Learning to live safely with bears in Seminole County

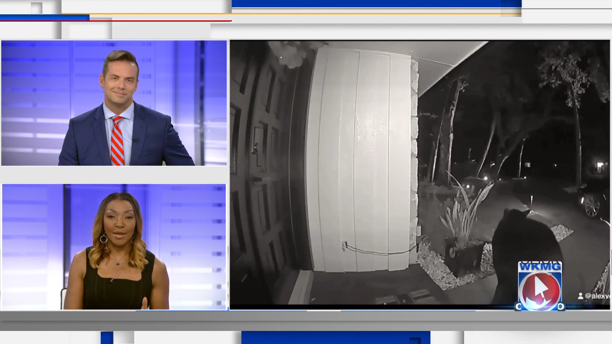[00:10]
It shows a bear swiping $45 worth of Taco Bell ordered through Uber Eats. The delivery driver placed the food on their porch and left. Moments later, that's when that bear showed up. Then there was this video from Halloween. A candy bowl left out for some kids in Lake Mary was claimed by this big bear.